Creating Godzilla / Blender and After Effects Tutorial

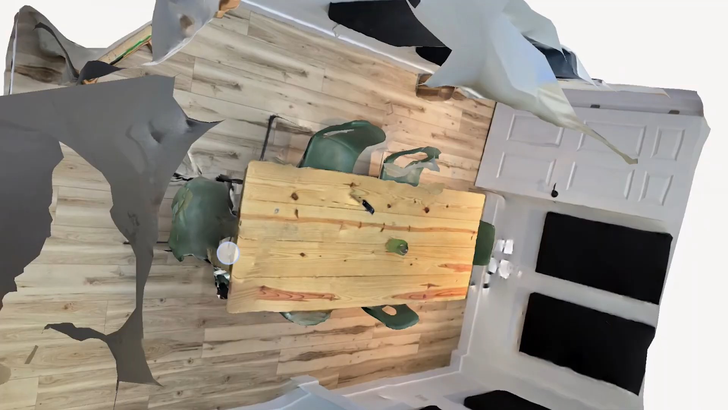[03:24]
I've used this app on a ton of videos at this point, creating a digital scan of a room for tracking or simulation purposes, or to bring a toy to life, as I happen to be doing for this video.